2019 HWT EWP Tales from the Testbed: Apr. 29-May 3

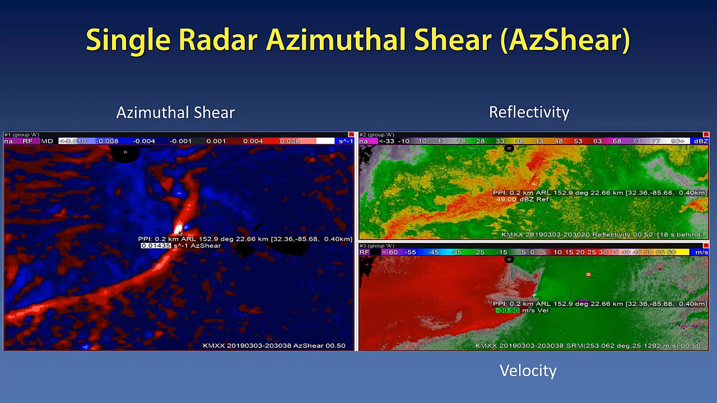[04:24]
Going forward here you can see the circulation increasing and how the ethimuthal shear product easily follow that circulation and its development over time. So with any product looking at radar, of course you have to be concerned with or mindful of the viewing angle of the radar.